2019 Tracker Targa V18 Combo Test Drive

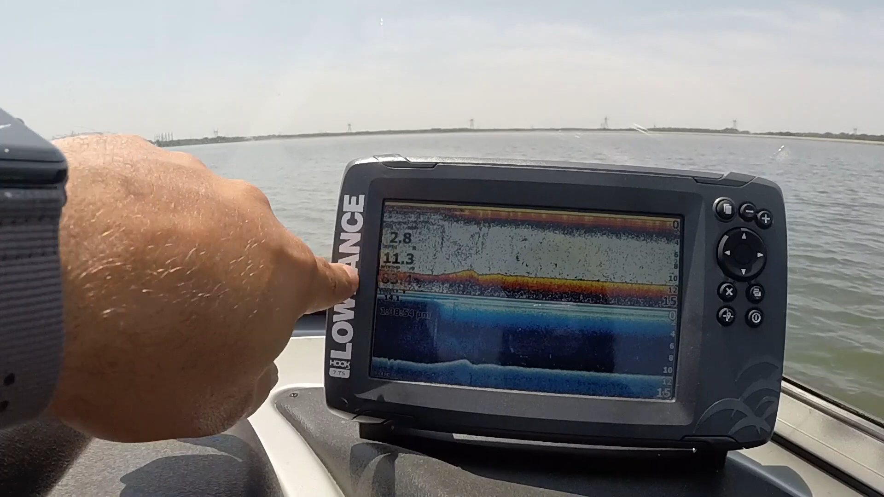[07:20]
And right now we're at 2.7. So I will give you a little speed run, let you see the top miles per hour if I can get up to it in this lake. This lake's kind of small. Go down here a little ways, get turned around, and head back.